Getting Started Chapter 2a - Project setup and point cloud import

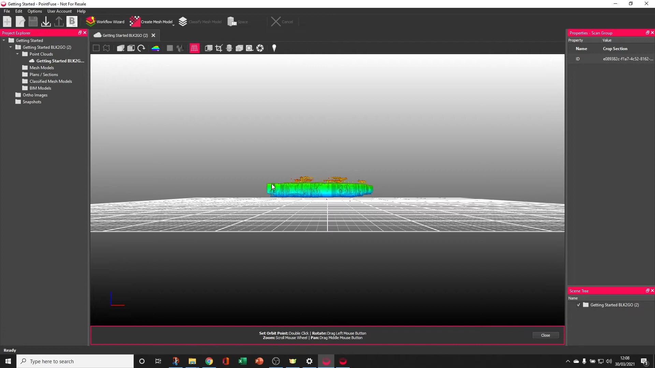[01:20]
To quickly tour you around the interface, the 3D space is where the models and point clouds that are built within the project will be shown.
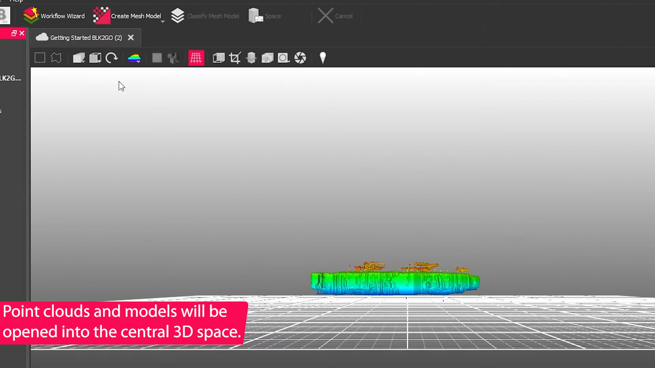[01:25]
Along the top you get a context-driven toolbar that gives you access to a number of different tools.